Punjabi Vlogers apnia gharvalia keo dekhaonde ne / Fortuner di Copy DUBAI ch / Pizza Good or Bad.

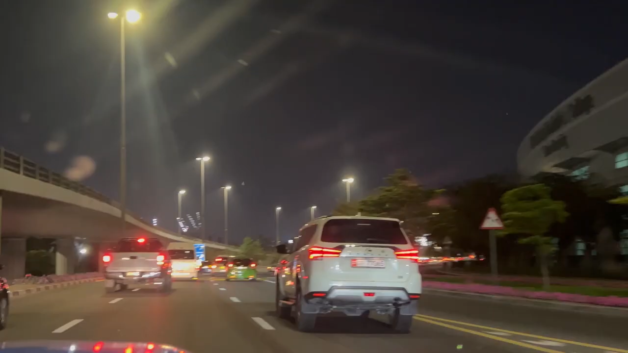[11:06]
ਆ ਫੋਰਚੂਨਰ ਦੀ ਭੈਣ ਕੱਢੀ ਹੈ ਇਹਨਾਂ ਨੇ, ਇਹਨੂੰ ਇੱਥੇ ਕਹਿੰਦੇ ਆ ਐਕਸਟੇਰਾ
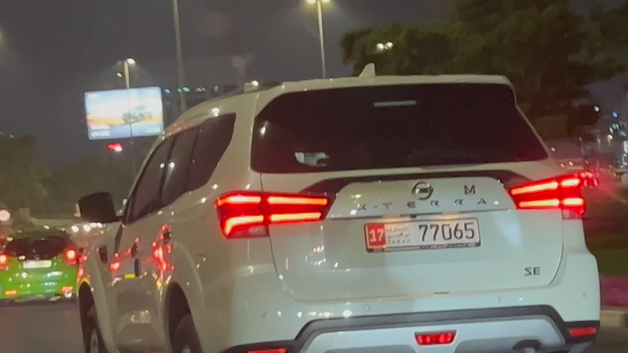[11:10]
ਜਾਂ ਟੇਰਾ ਕਹਿ ਲਓ ਜਾਂ ਐਕਸਟੇਰਾ ਕਹਿ ਲਓ, ਐਕਸ ਨਾਲ ਸਟਾਰਟ ਹੁੰਦੀ ਹੈ ਇਹ,
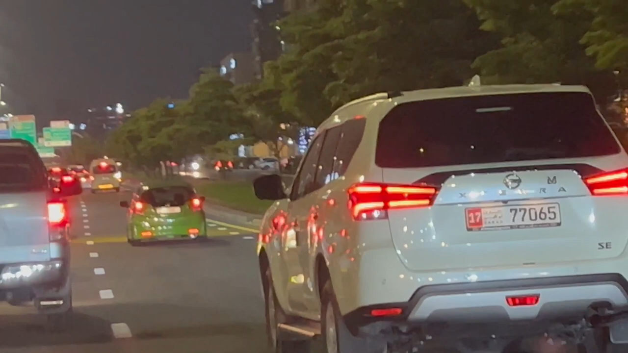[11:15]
ਬਿਲਕੁਲ ਫੋਰਚੂਨਰ ਦੀ ਭੈਣ ਹੀ ਹੈ, ਜੋਮਾ ਹੀ ਡਿੱਟੋ, ਉਹ ਤਾਂ ਜਾਂਦਾ ਪਿੱਕਾ ਨਾਲ ਹੈ।